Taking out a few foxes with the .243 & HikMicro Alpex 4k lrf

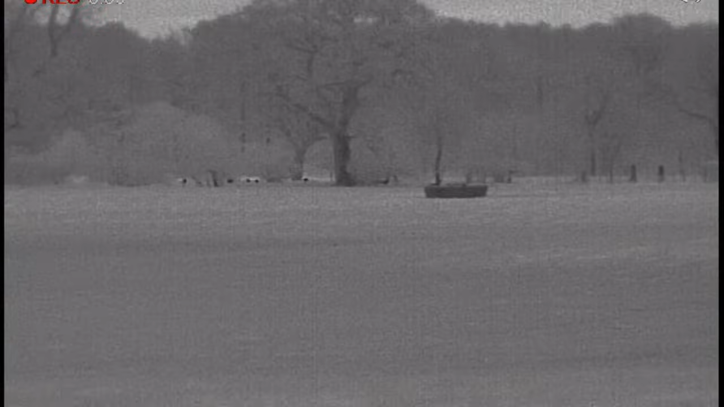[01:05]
I'm just having a good scan about here, and I spot this small group of fallow lying under the hedge. So I decide to get a bit closer. I can't see if there's any bucks with them.
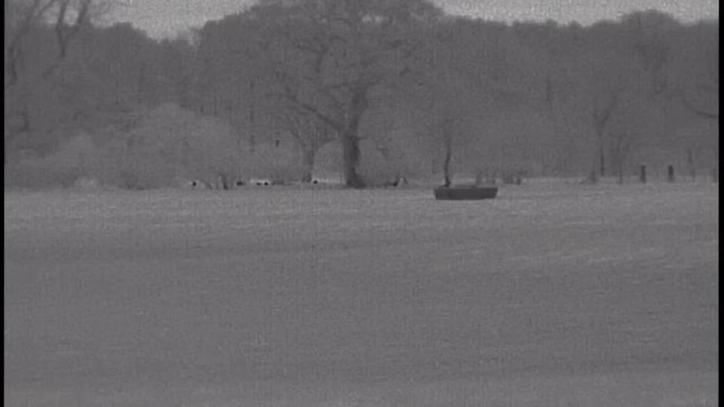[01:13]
They look like does and fawns, to be honest, but start making a move on them.
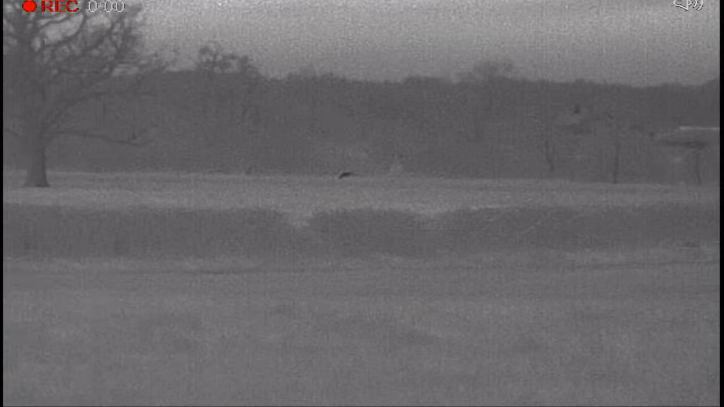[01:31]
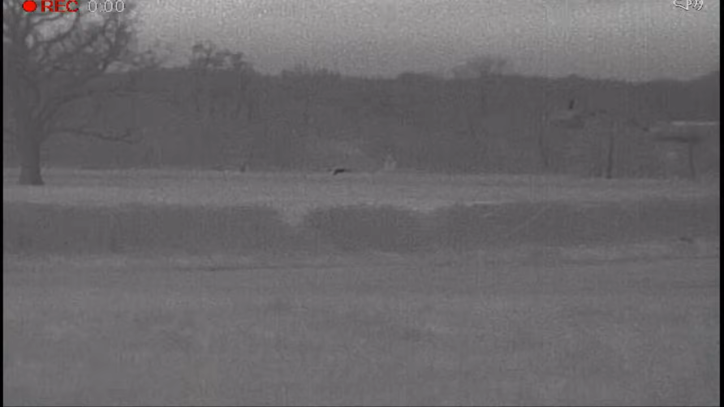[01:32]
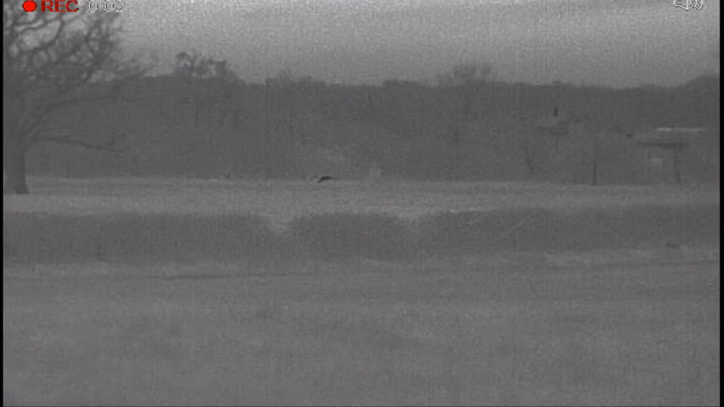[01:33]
Spot this lone fallow buck in the field on his own, but I'm losing the light fast, and out the corner of my eye I see a Charlie coming in, so I decide to go for him instead.
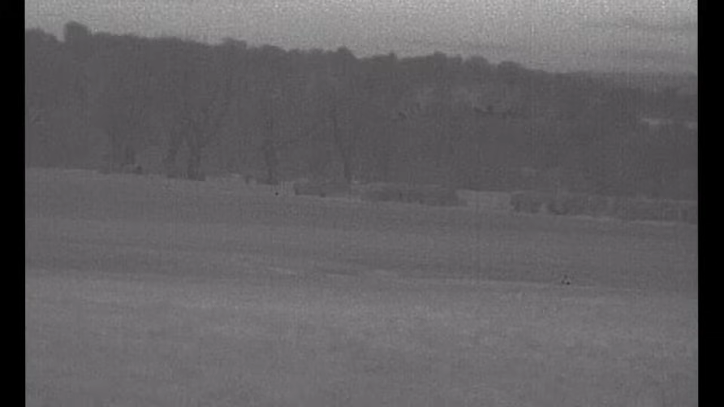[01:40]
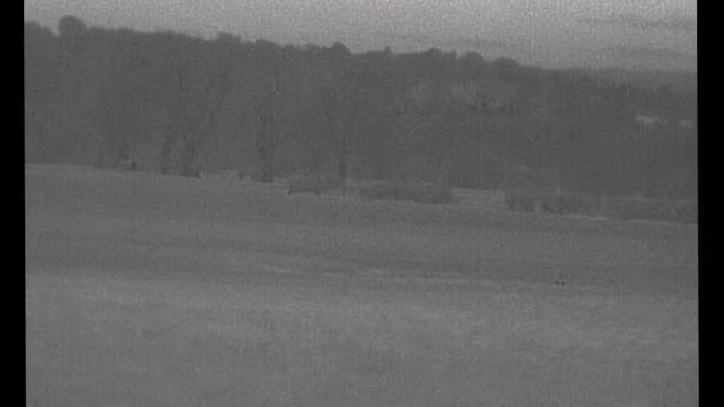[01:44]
Give this Charlie a few squeaks and he comes charging in. I drop him about 70 yards and I scan the field again and I spot another one coming, so I try and give him a few squeaks, but it doesn't go to plan.
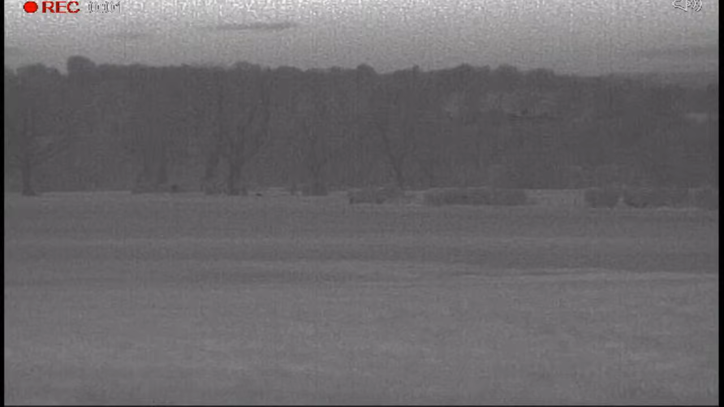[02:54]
Just shot the first Charlie, and I scan the field to spot another one coming in. So I give it a few squeaks, but he's not interested.
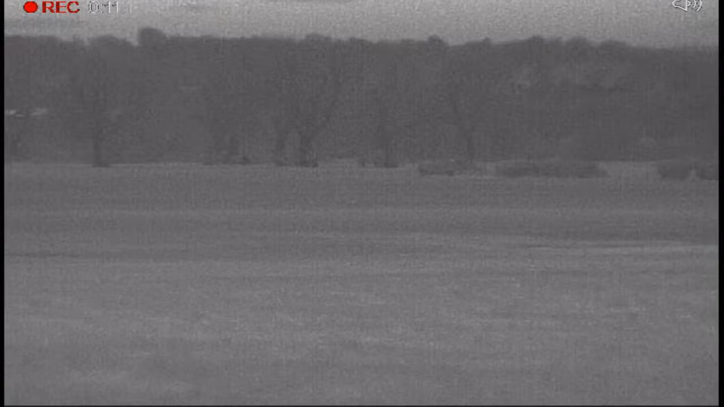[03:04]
I think he's heard that before, something he didn't like at all, and he makes his way across the field. So I put my best foot forward to catch up with him, and it doesn't go to plan.
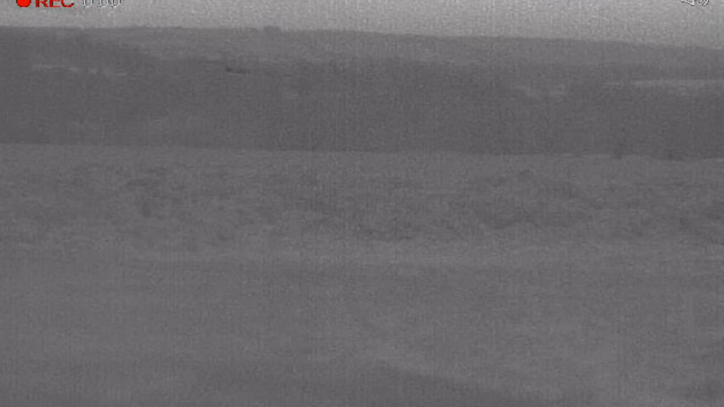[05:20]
This is normally quite a good place for Charlies. Had quite a few off here at this field.
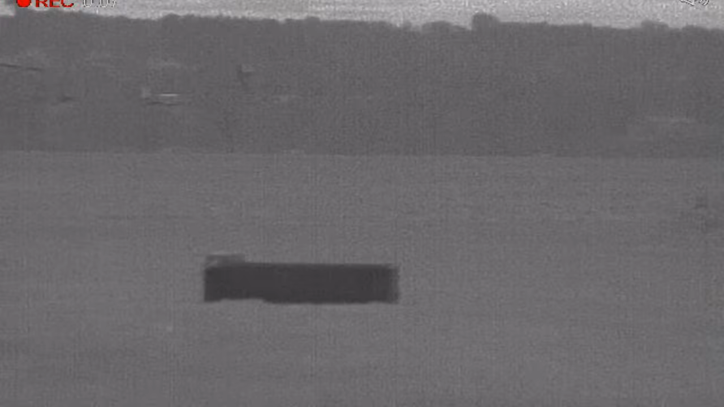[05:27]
Go got a bit of movement down there in them trees, but I don't know if it's billies or foxes.
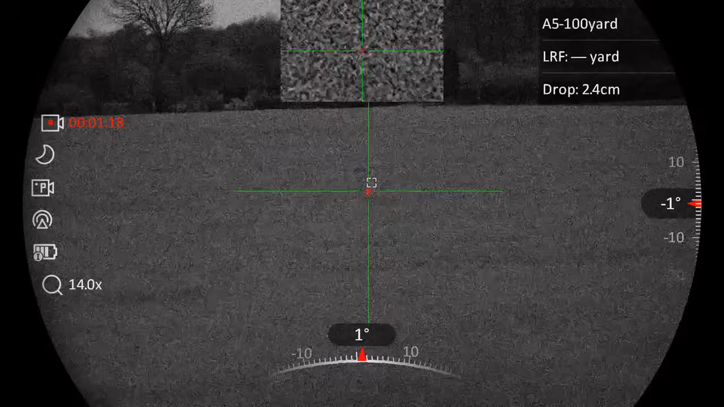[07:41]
Distance was easy, like 100 yards, I'd say.
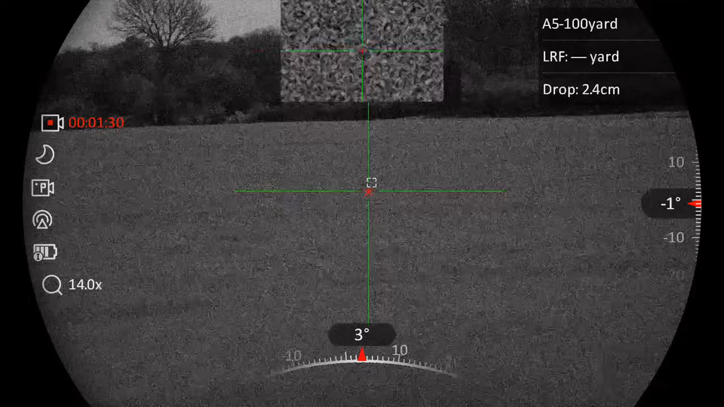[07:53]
103. Not bad. Yeah, that fox was just under 400 yards.
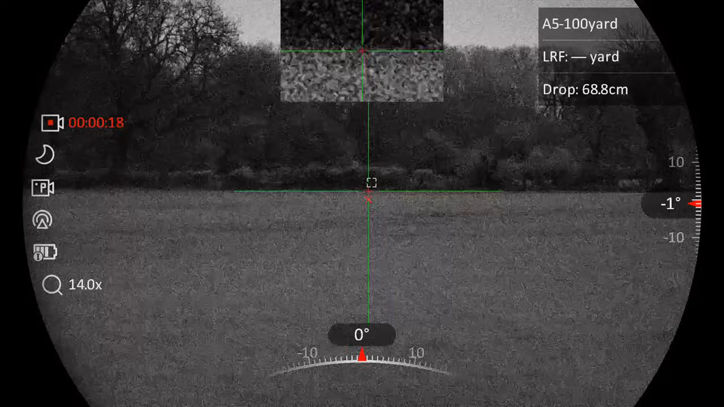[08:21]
Before I started calling him in, and that's no IR, and to be honest, that is pretty clear.